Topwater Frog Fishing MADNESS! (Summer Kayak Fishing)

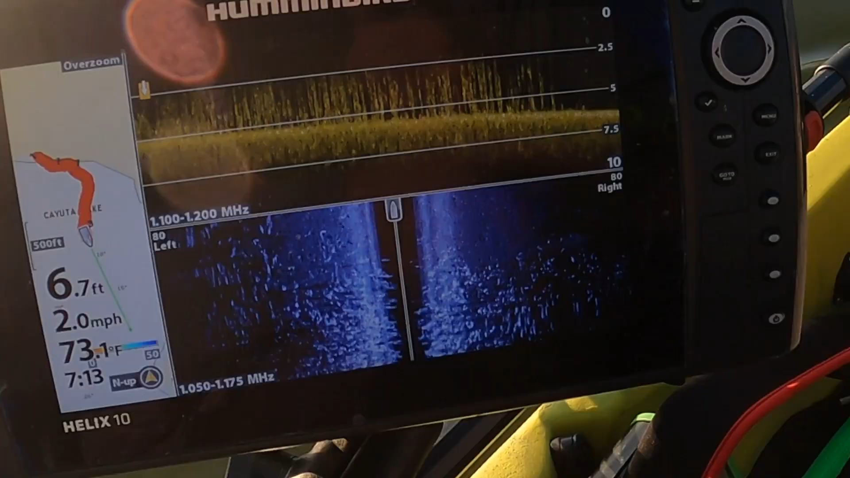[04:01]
On screen: depth 6.7 ft, water 73.1°F, speed 2.0 mph
You guys can see there's a little grass line here.
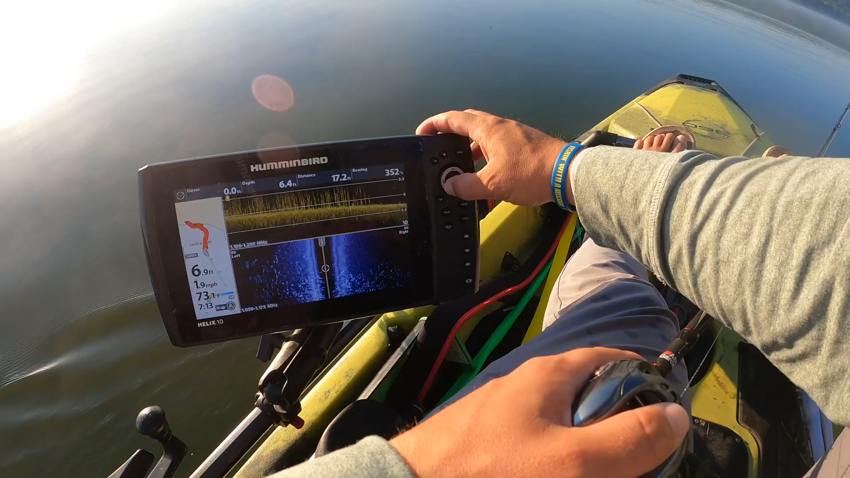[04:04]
On screen: speed 1.9 mph
Mark that quick just to kind of get a base.